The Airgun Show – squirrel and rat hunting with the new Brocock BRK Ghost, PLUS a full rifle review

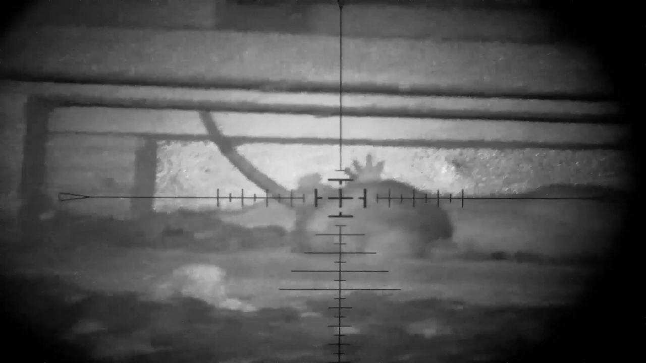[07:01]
Well, that was a hectic start.
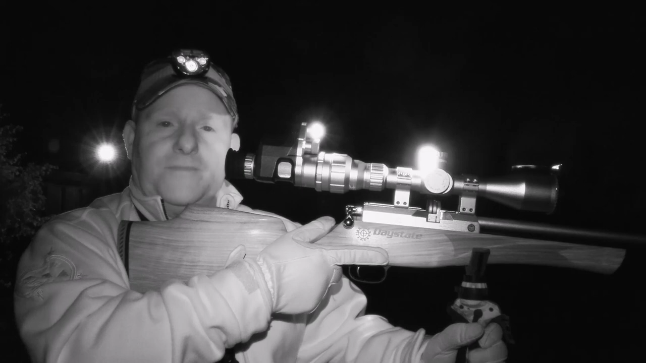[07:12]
Rats love the cover of a pallet. Got three in a row there and a couple more.
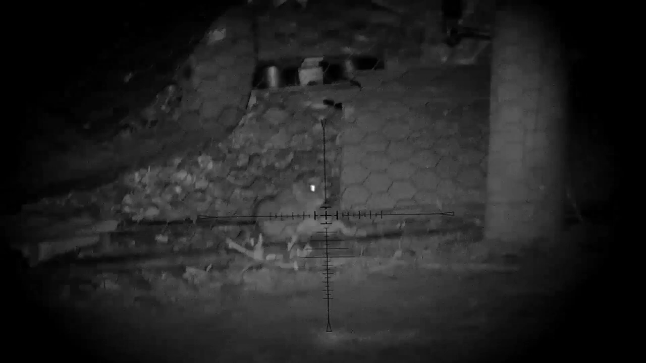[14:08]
Well, that's another one I had to give a follow-up shot to.